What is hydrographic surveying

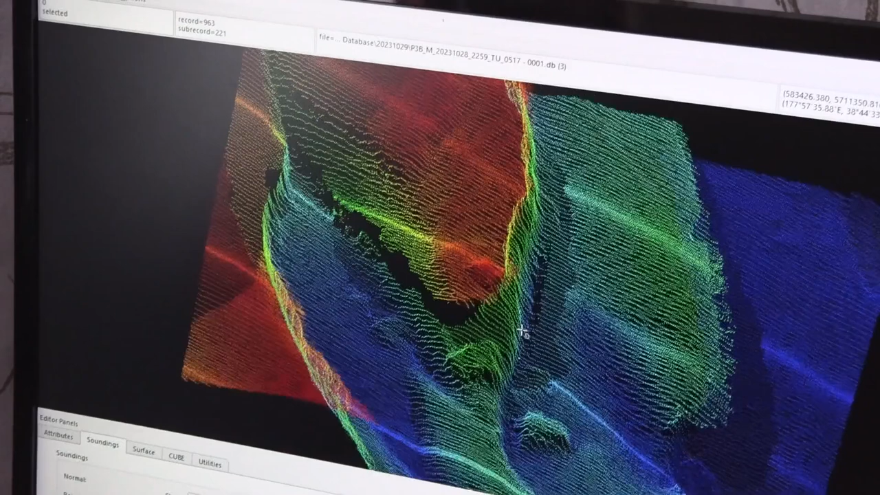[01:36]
and we use the technology that maps a complete picture of the seabed rather than just the odd sort of sounding here and there. We get a complete picture of the seabed so we know where every rock in this bay is.
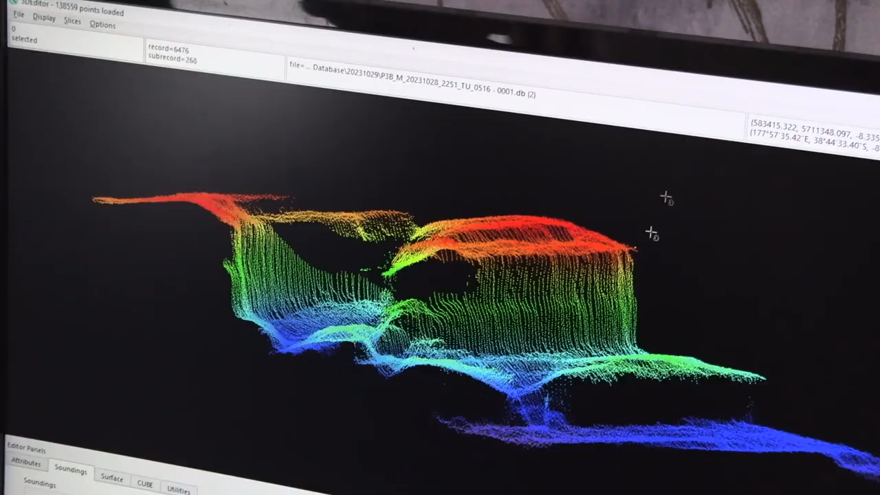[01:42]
Right, so better technology, more detailed charts, better information, and it's not just for the nautical charts and navigation,